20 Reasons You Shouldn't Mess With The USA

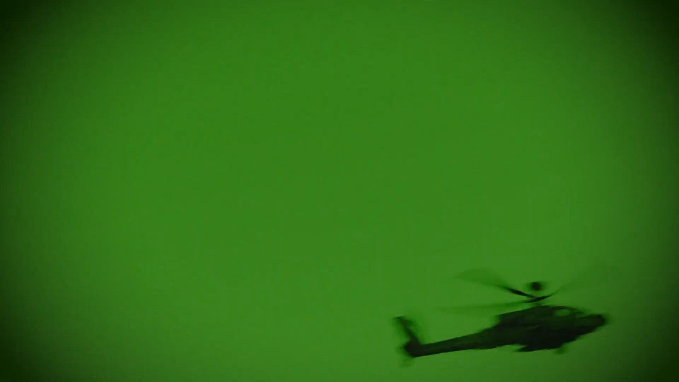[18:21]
And let's not forget that they also have an advanced night vision system,
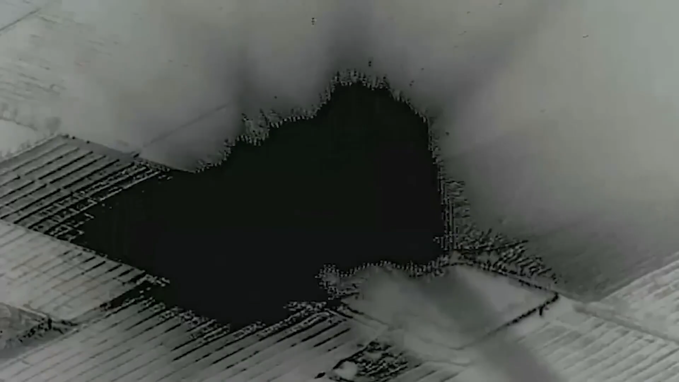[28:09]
is fitted with sensors that range from infrared sensors,